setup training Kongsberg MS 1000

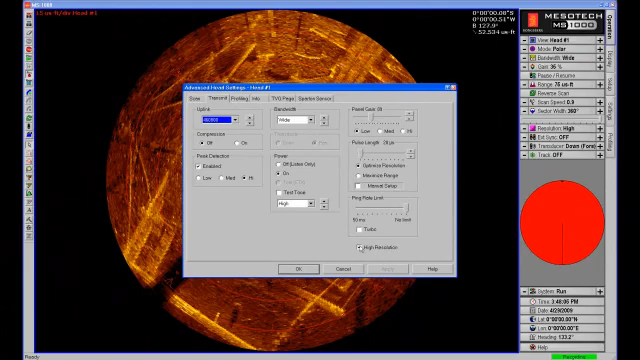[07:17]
If using a high resolution sonar head, ensure the high resolution is enabled.